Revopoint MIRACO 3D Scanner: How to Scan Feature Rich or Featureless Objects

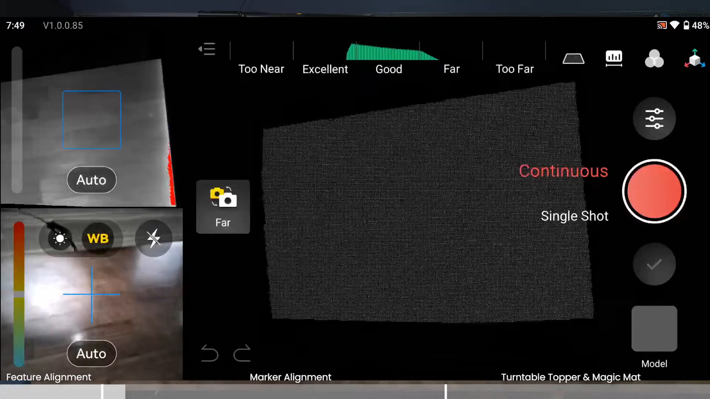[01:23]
under scanning settings in feature mode notice what happens with that make sure you start from the corner here
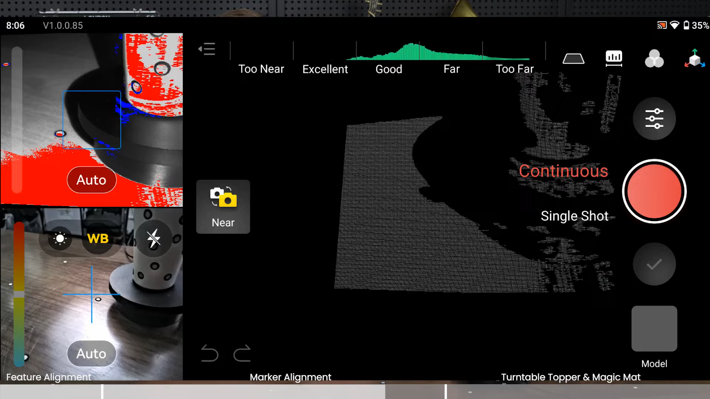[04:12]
So now don't forget, scan settings, switch it from feature to marker under alignment.